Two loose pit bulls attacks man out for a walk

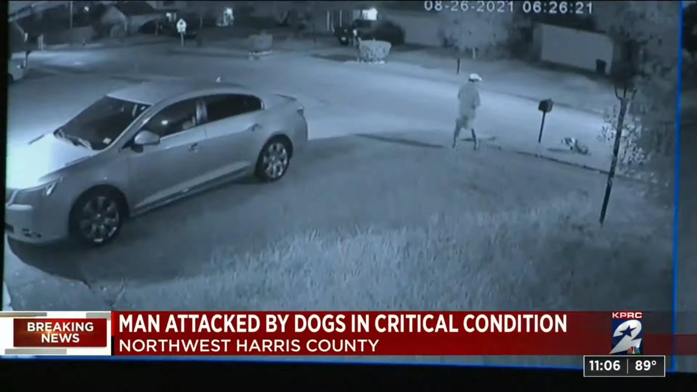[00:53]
This home surveillance video then shows two dogs, pit bulls, run across the street and approach the man. He backs up towards the house, later batting them away. And then he was attacked. So I hear somebody saying, help, help, help. That's when I said something ain't right. Darrell Berryman lives across the street. And I ran downstairs. And as soon as I got downstairs, I heard the man saying, help. And I ran over him. Man, I seen two pit bulls. When I say, the man couldn't move, they hit him by his,